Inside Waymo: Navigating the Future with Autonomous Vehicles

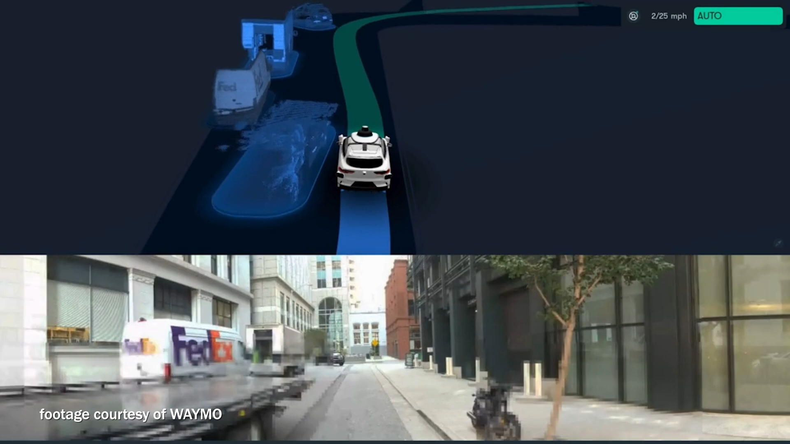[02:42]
the pixel that from from the cameras um the third one is radar uh and so uh radar is